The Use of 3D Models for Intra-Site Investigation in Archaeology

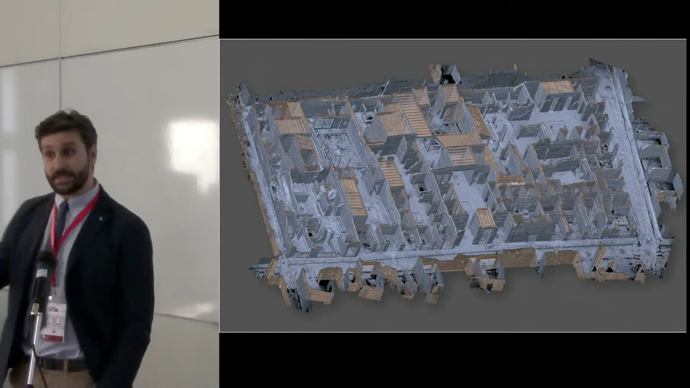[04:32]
And you see, again, mapping with images so you have the high resolution detail. But you see, at the end is the state of the heart of what we can actually see today and use it.
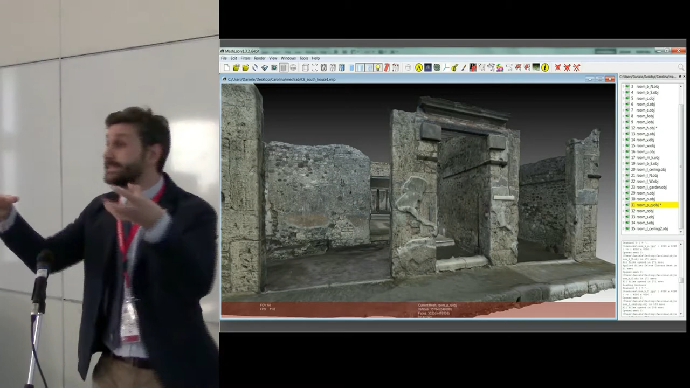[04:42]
So there was not much different.
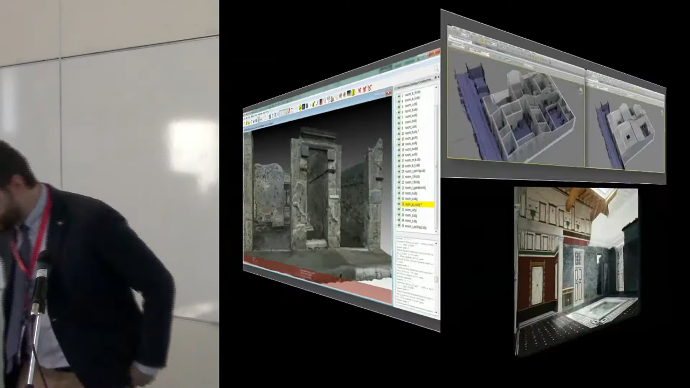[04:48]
So just to say that 3D model is, you know, it's something that we have been using a lot.
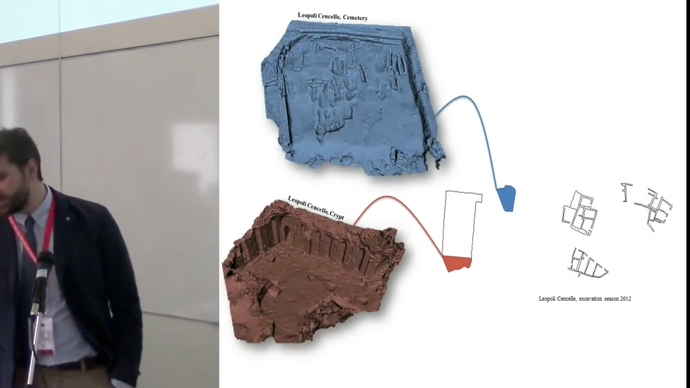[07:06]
You can also, in the same moment, using technology, having high-resolution acquisition of, for example, the area where there is the ongoing excavation.
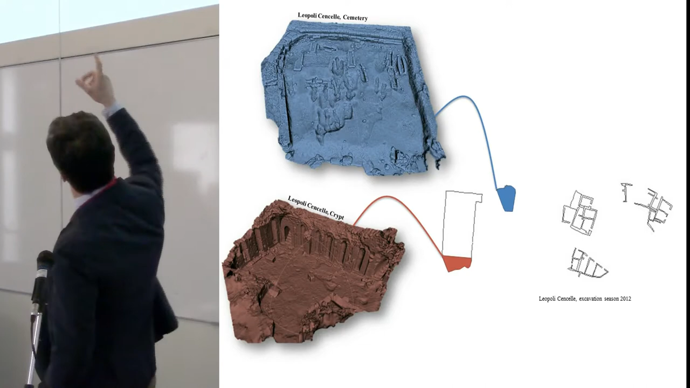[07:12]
And using different technology, again, you can even have more accurate information about, for example, burials with the disposition of the skeletons, or graffiti. Well, it's probably better seen there. These are all 3D models, but they're not the same. They come from a different history. They come from different typologies of instruments. Our interpretation also, in the very same moment, we optimize them, we change them.
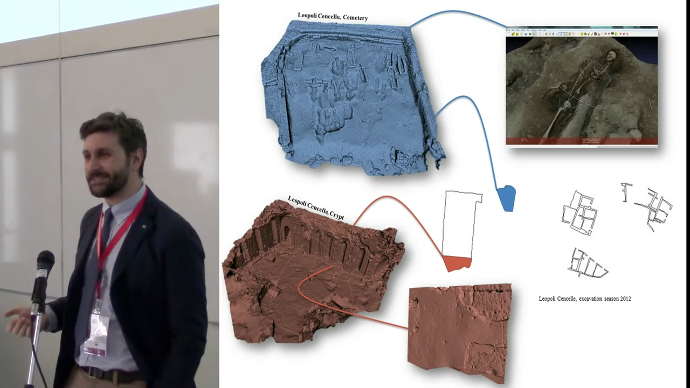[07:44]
And, of course, we are not really used to with this data. So, what actually, I think, or we think, in our discussion group was needed,
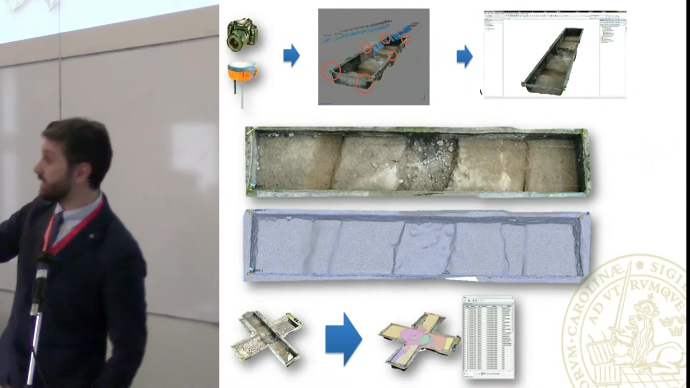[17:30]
So what we did was, using Photoscan, georeferencing automatically the models once created, we found actually a pipeline to import this model in their correct geographical position inside our GIS.
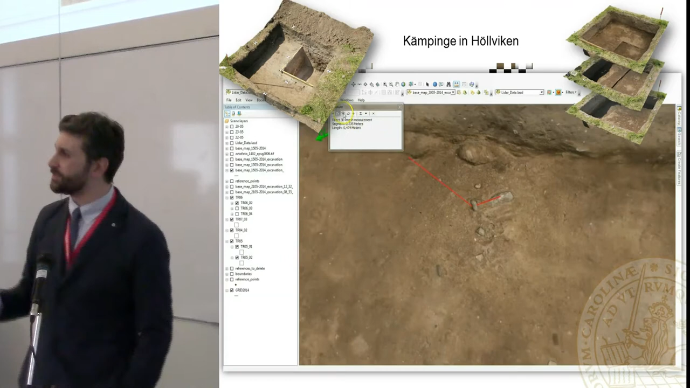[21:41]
That's opened a lot of possibilities. So, in that case, for example, you see, this is a mesolithic site. It was very complicated, very extant. A lot of geological strata plus human strata. And, you see, this is an artifact, for example.
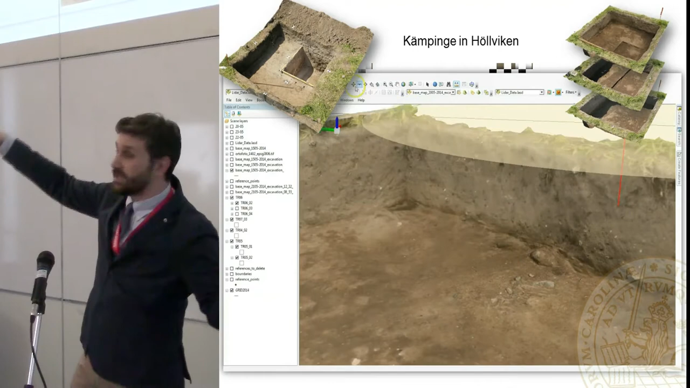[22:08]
And understanding it, actually, there is a connection between the strata. Because we didn't have very...
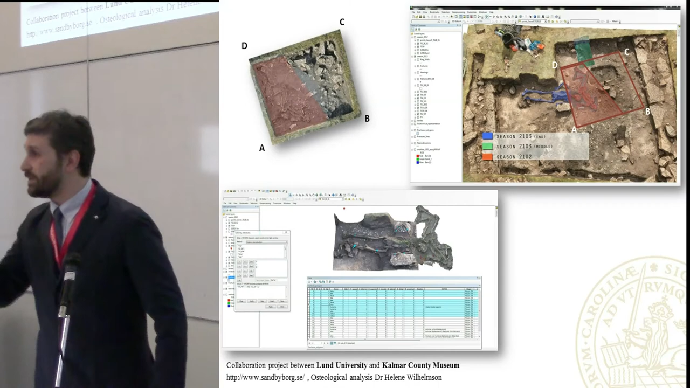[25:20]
And we prepared a geodatabase where all the information were actually reported. The result of that is very interesting. Because we started actually querying the system. And querying the system asking, show us all the post-mortem fractures. I mean, the fractures that came after the death. We had a very linear pattern, 45 cm in both bodies, actually in the red lines. And that could be, actually, the roof falling down, cracking their bones. And we don't know nothing about the roof. We don't have it.
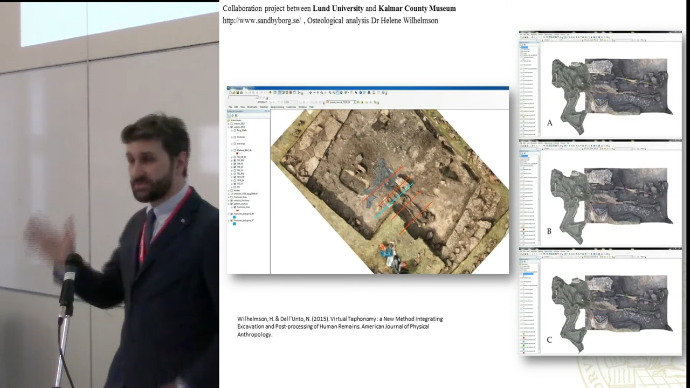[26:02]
So, it's interesting because in the future, this information could really be used in support of doing what? Doing a reconstruction, a simulation, an archaeological interpretation. It was very important for us because, actually, the two of us, we were on site, excavating. And this was not possible to detect on site. In lab, it was not possible because the relation was lost.